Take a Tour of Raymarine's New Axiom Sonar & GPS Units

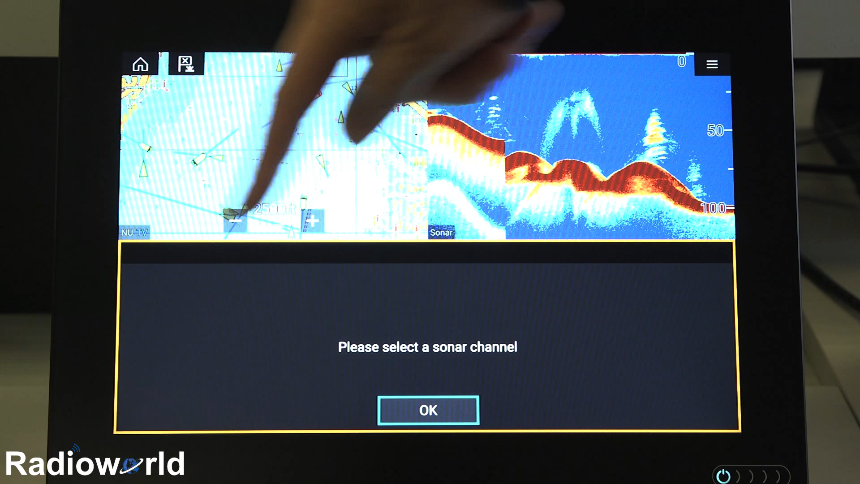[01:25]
and then down here to take full advantage of the width of the screen, I'm going to select my side imaging panel. So as you see, creating a page is extremely easy on these units, and also is adjusting the settings on it. Right now, the orange box indicates my side vision is the active window.
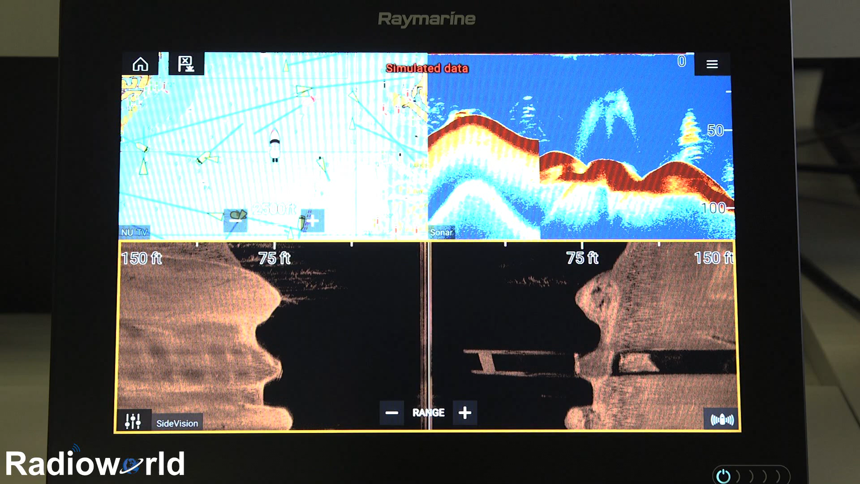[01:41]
If I want to adjust settings on my chirp sonar, I can do that. It gives me this menu right here, and the nice thing too, it'll go to full screen when we're adjusting settings. So I can turn the auto gain off, and then adjust it however I see fit. If you don't like how you've adjusted things, and you kind of get lost, there's an alt to auto button, that'll bring everything right back to where the unit sees fit.
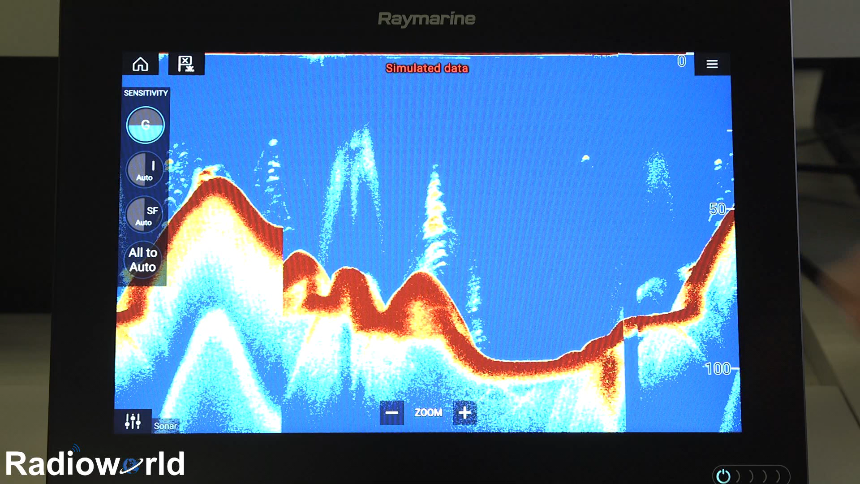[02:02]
We just tap the screen again, and go back to our split. The other thing I really like about these units is not having to leave the screen you're on to change what sonar we're looking at here.
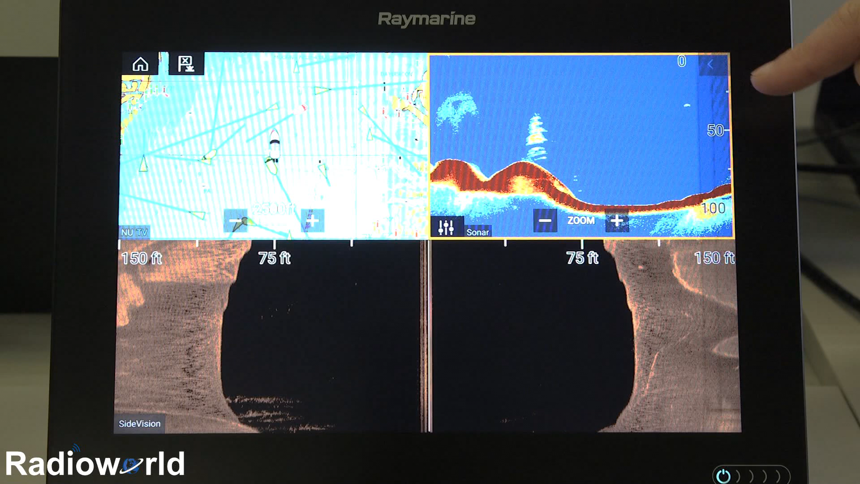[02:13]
If we want to change from chirp sonar to down vision, we just go into the menu, and now we've got our down vision in that window.
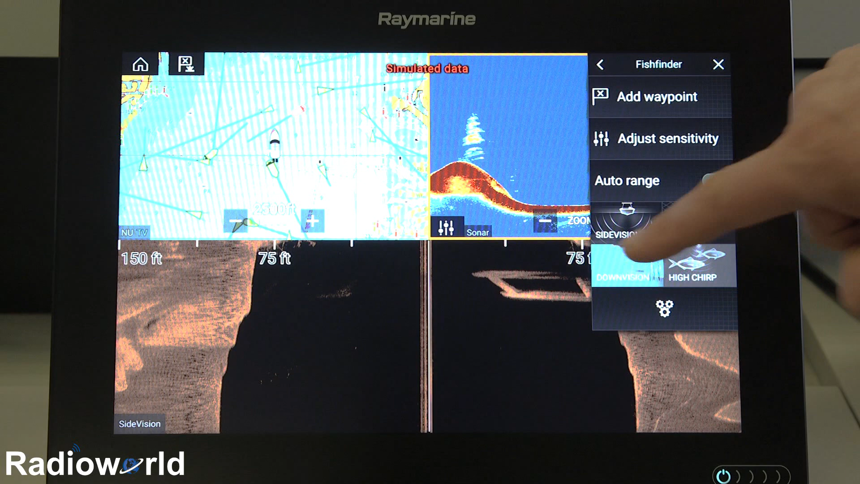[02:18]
So we actually don't have to go back to our home
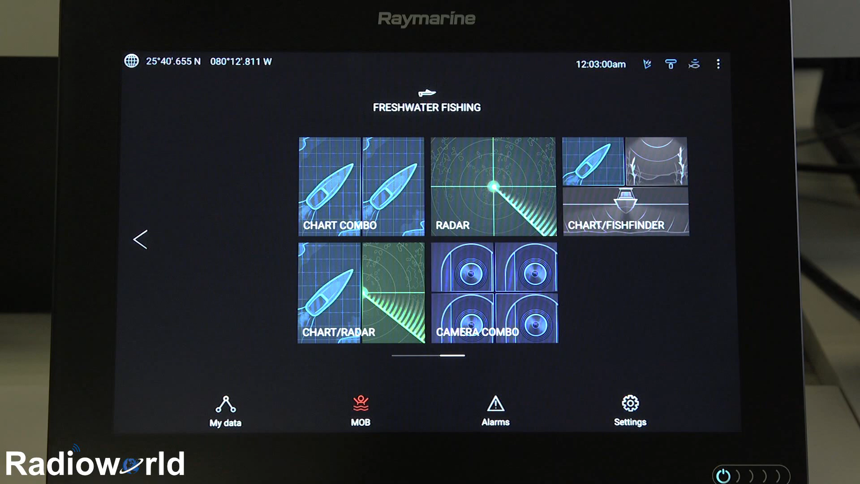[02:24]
screen to go and select a different fish finder. It's all right on that one screen.
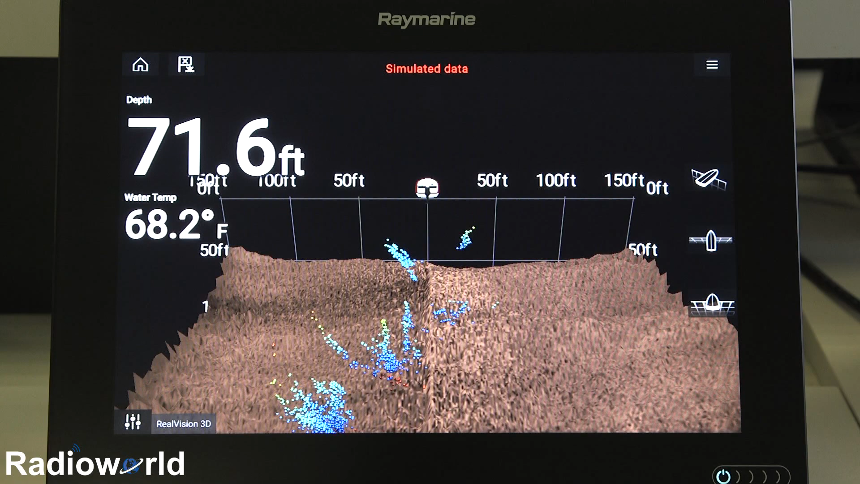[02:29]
On screen: depth 71.6 ft, water 68.2°F
Okay, so since we landed on this real vision screen, we'll talk about this for a second.
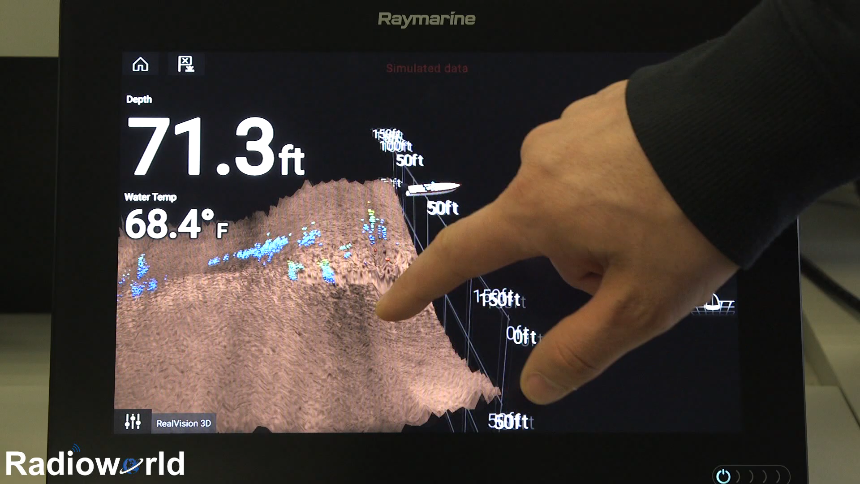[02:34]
On screen: depth 71.3 ft, water 68.4°F
This is a 3D view of everything you've passed over in imaging sonar quality detail behind your boat.
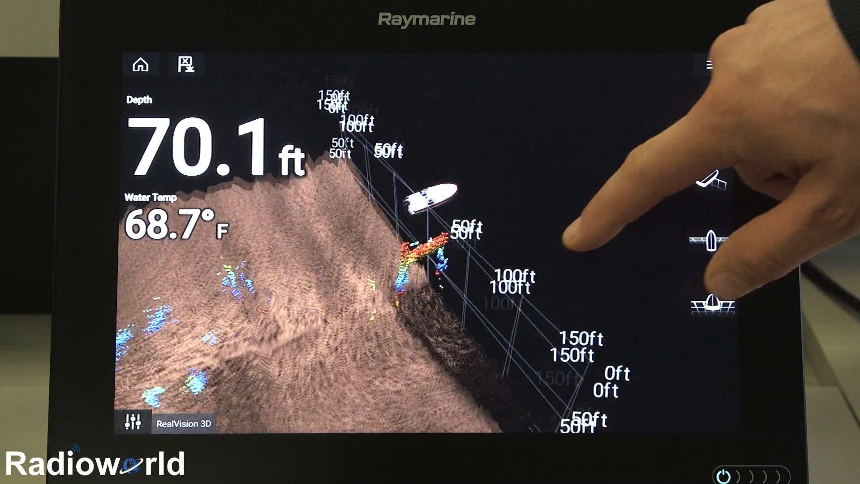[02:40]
On screen: depth 70.1 ft, water 68.7°F
You can set it up to look at a top down view like this, or we can put any perspective on it we want.
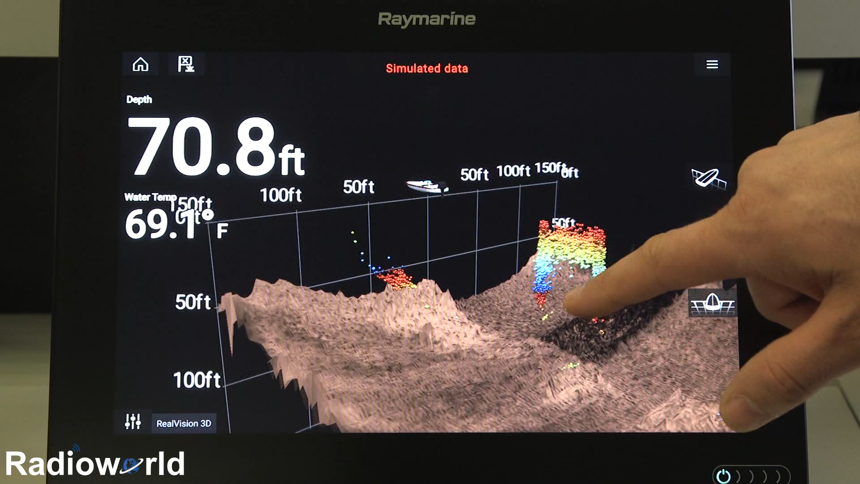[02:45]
On screen: depth 70.8 ft
So this is where our boat is. We have these range numbers out 150 feet.
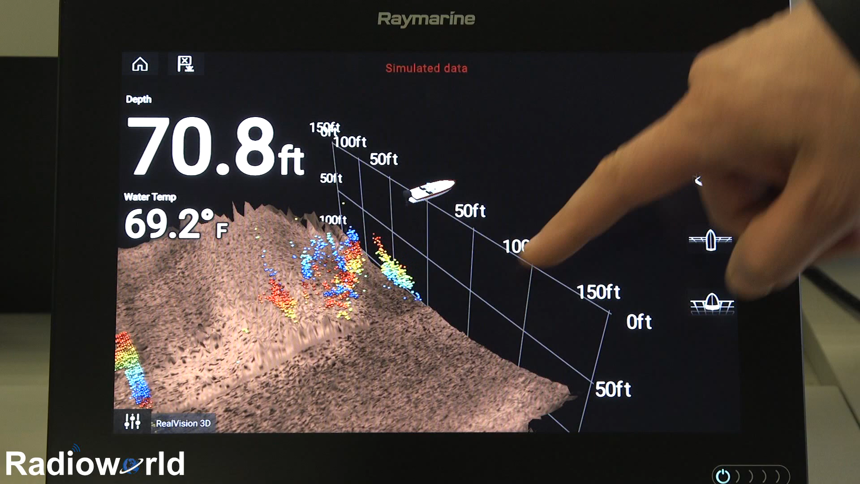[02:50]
On screen: depth 70.8 ft, water 69.2°F
Either side of the boat is the coverage we're getting, so 300 foot total.
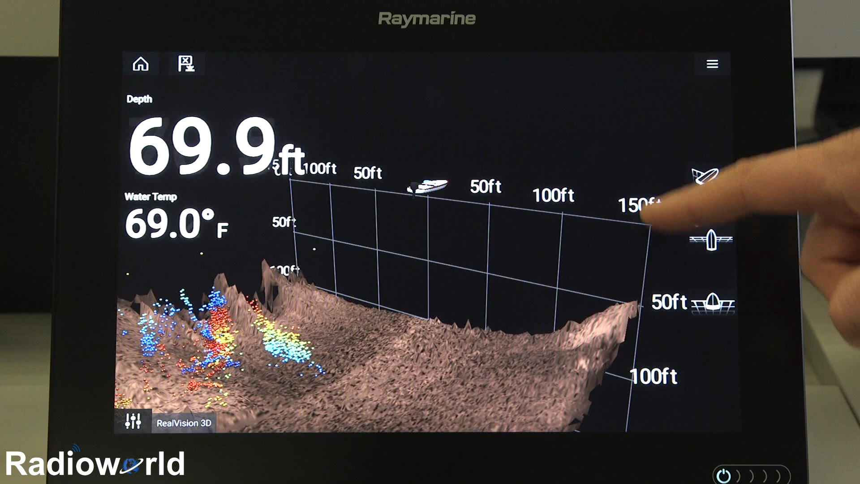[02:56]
On screen: depth 69.9 ft, water 69.0°F
And then we have our depth number here. So we're in about 50 feet on this side, but right under the boat, we're in about 70 feet, as indicated by the depth there.
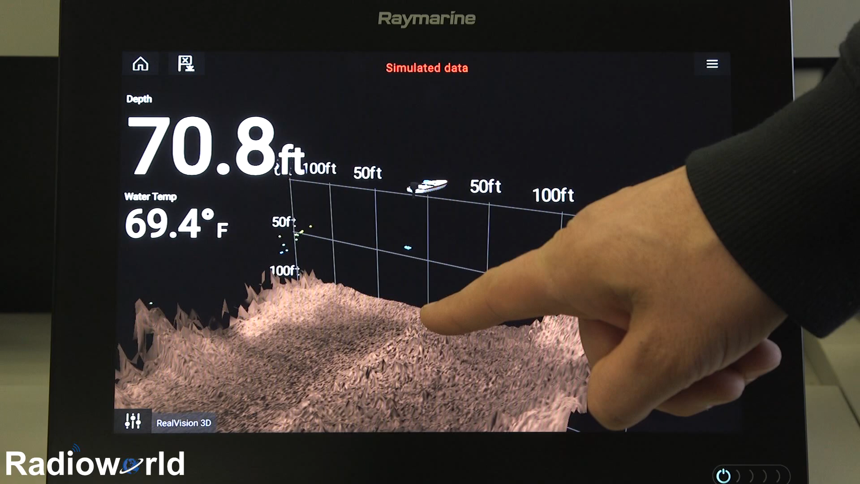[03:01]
On screen: depth 70.8 ft, water 69.4°F
So this is a really cool feature to see bottom structure.
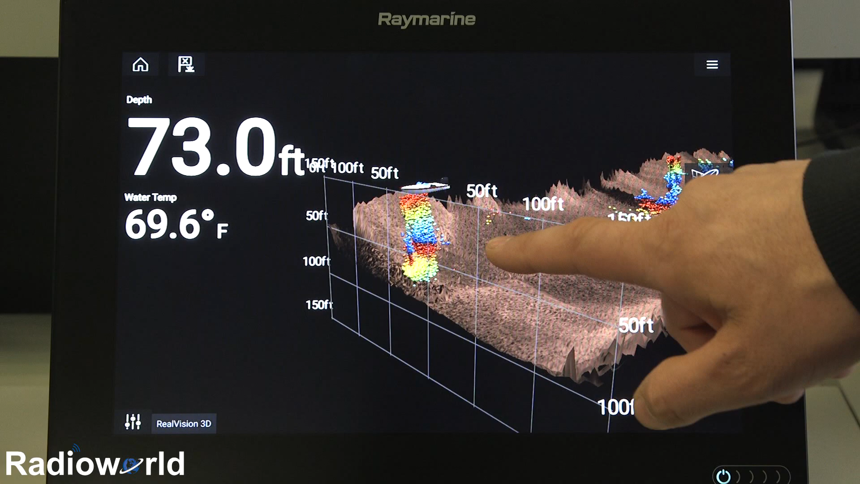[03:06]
On screen: depth 73.0 ft, water 69.6°F
You can also turn it around like this. If you're trolling, you kind of get an idea where fish are in relation to your boat.
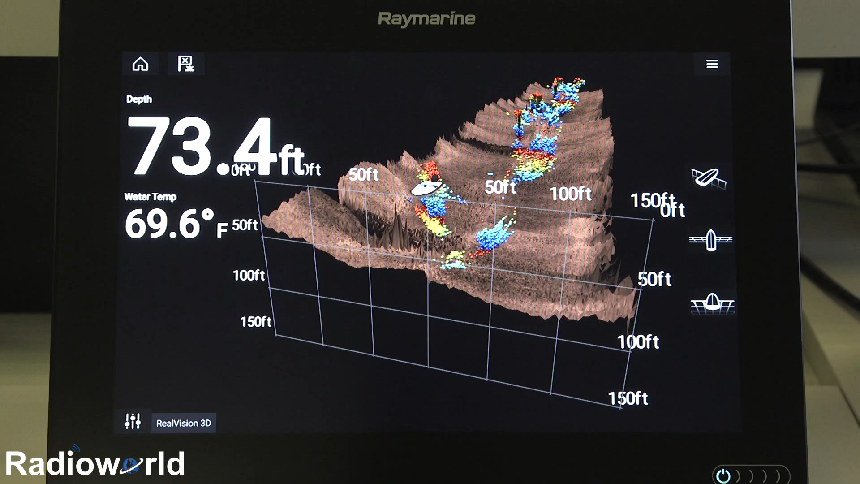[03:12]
On screen: depth 73.4 ft, water 69.6°F
On this real vision screen is where you really notice the quad core processor in this unit.
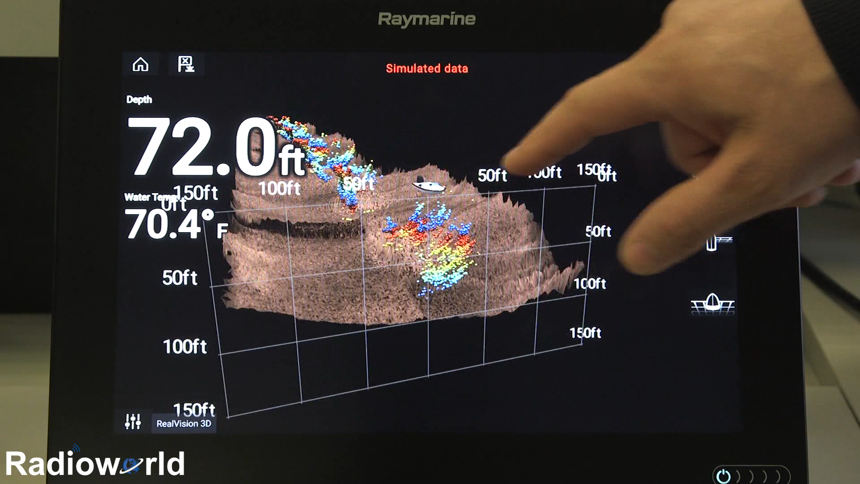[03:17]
On screen: depth 72.0 ft, water 70.4°F
It's extremely fast. There's no delay whatsoever in manipulating this screen around.
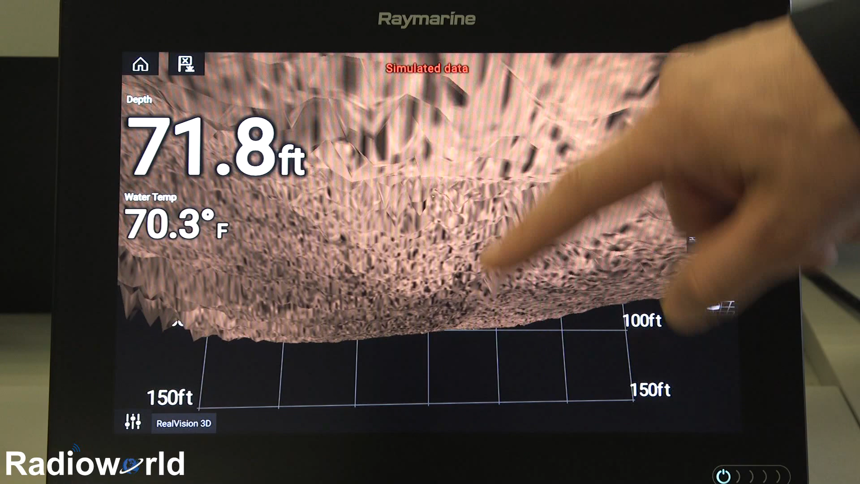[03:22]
On screen: depth 71.8 ft, water 70.3°F
And if you get stuck where you kind of lose where you are, you have all these preset buttons here.
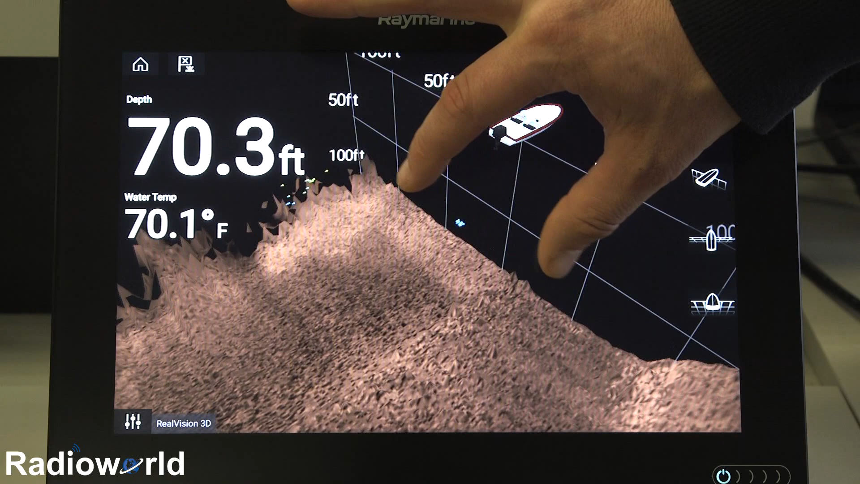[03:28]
On screen: depth 70.3 ft, water 70.1°F
So it's really simple to use. You can zoom out to see more of what's behind you.